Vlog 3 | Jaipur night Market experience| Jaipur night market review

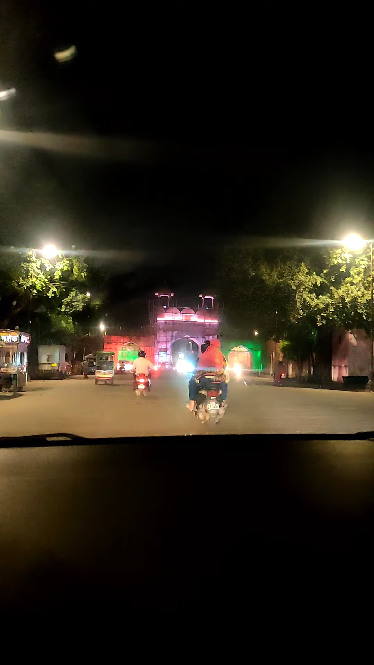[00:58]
यह दो में गेट आ रहे हैं तो I think Diwali आने वाली है.
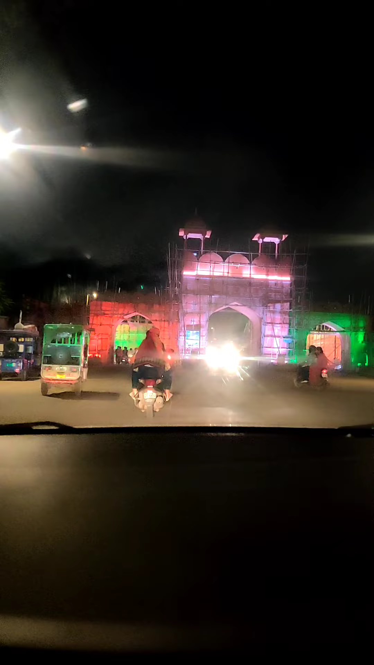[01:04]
तो यहां पे कुछ decoration का होने जा रहा है. तो इसलिए यहां पे कुछ management किया हुआ है. आप देख सकते हो यह किते सारी डंडी बगेर लेगी है.